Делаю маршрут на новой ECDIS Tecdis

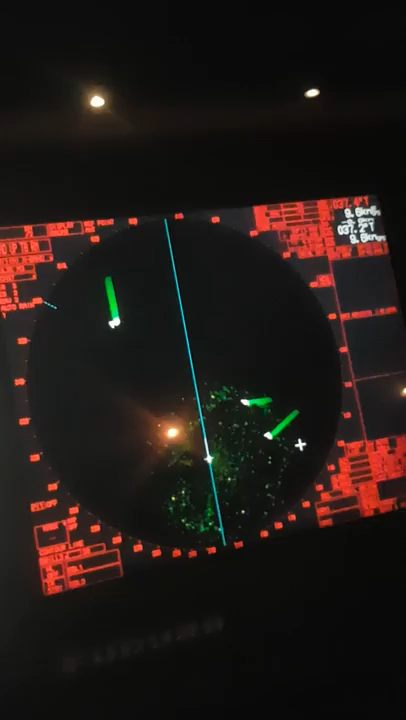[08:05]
По траверзу Справа Идет у нас Сжирское судно
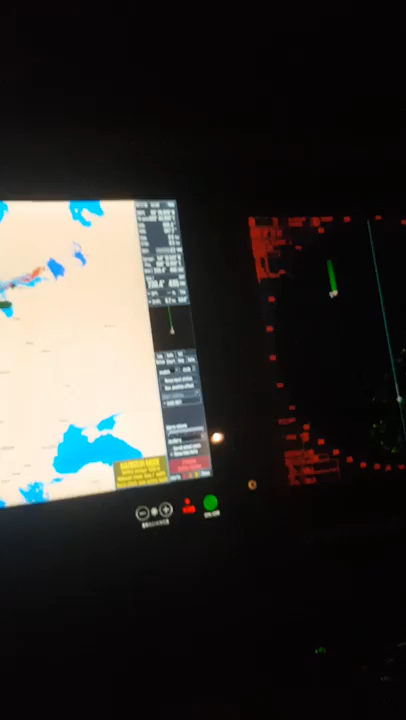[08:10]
Потому что По миле Миля будет по корме У нас проходить
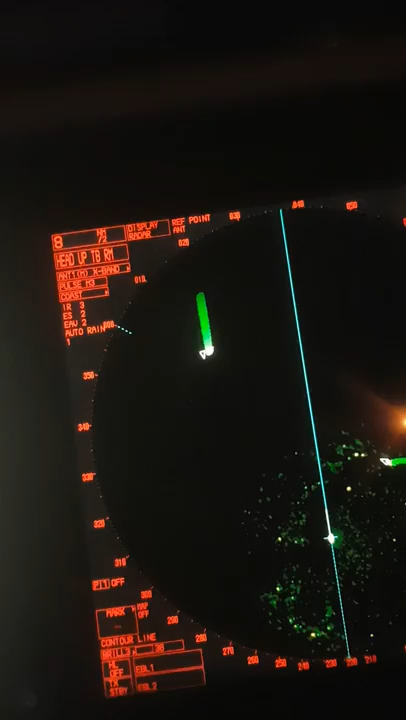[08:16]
Соответственно в данном случае Естественно мы Доступать Не будем Потому что Ну и так Расхождение чистое Да и маневр Как бы Не имеет значения Во-первых Ты еще больше Усугубишь ситуацию Если будешь Да
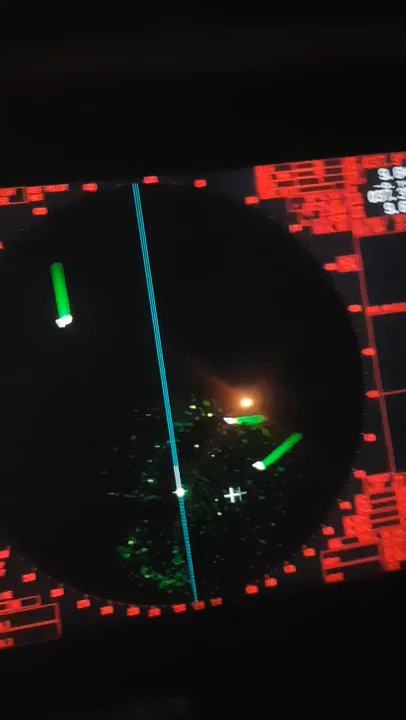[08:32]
Пытаться ему там уступить Ну сейчас тем более Поздно Потому что он уже Это я увижу
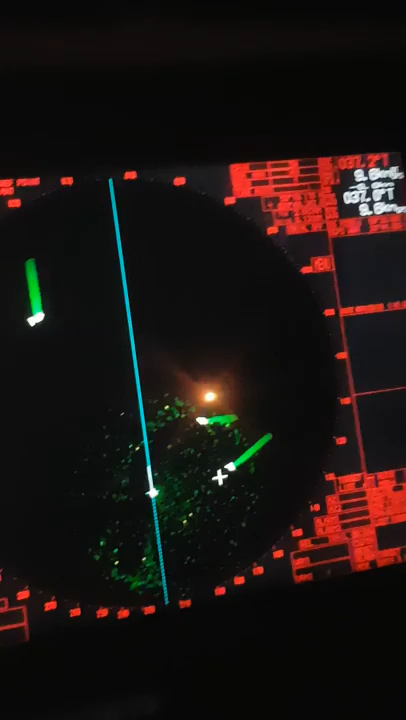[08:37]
Ровно на траверзе Вот То есть если уступать То надо было намного Раньше А так как Данные суда Выскакивают Как
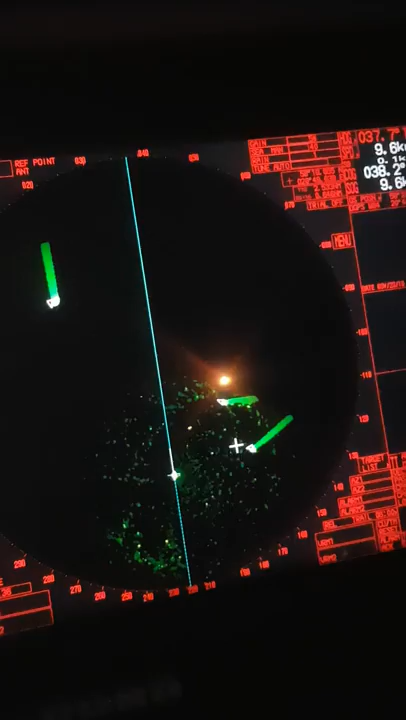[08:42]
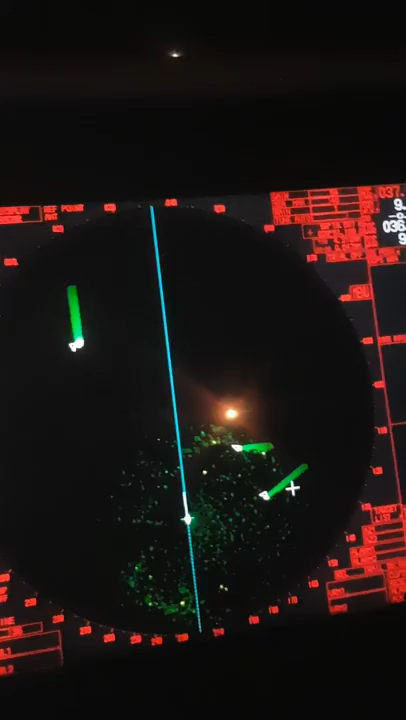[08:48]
Извините за выражение Хуй с табакерки Поэтому Их не сразу Замечаешь
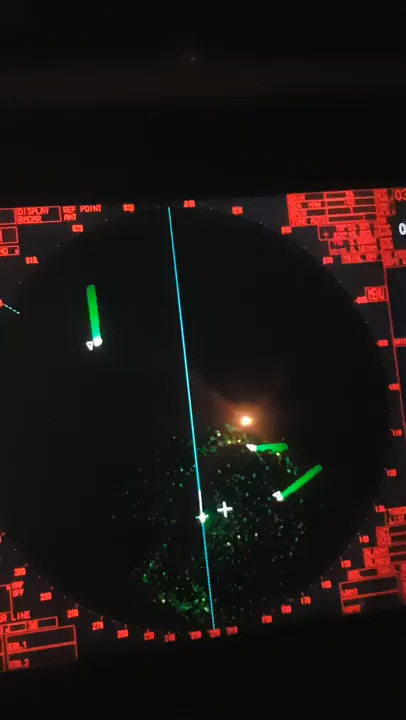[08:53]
Вот Ну вот Наше судно Это пассажирская Романтика 1,2 мили В общем Расходимся Вот Впереди У нас тоже Грузовое судно Он 15,5 узлов Обгоняет нас Тоже Опасность Не представляет Бонусы Будет 2,2 мили Проходить Вот Наш пассажир Он уже По траверу Зайдет Плохо его Конечно видно